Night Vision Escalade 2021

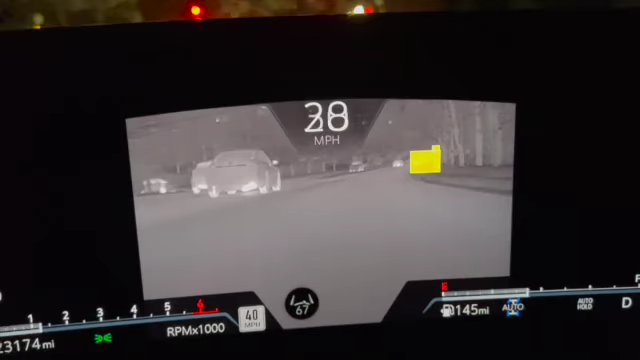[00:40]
for that so you know if you're driving on a lonely back road or something looking for some animals this might come into play but here you go here's a person crossing the street and it's also going to give me the big display that that someone was walking across you saw the big red mark anyway that's a quick video of the night vision